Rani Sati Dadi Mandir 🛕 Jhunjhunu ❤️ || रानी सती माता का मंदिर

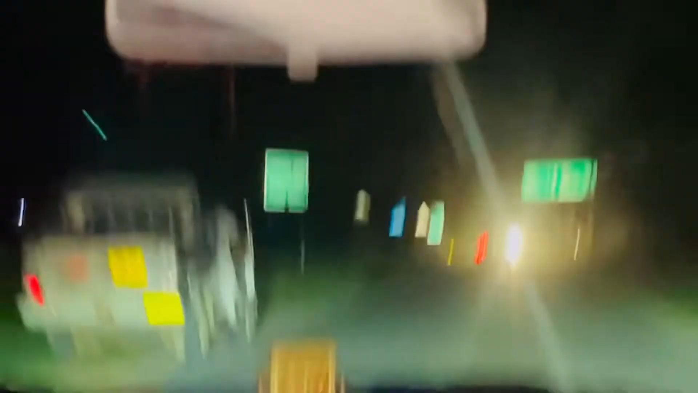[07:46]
क्योंकि रोड में बिल्कुल भी सिंगल रोड है और बिल्कुल भी स्पेस नहीं रहता है दूसरी मतलब गाड़ी निकलने के लिए।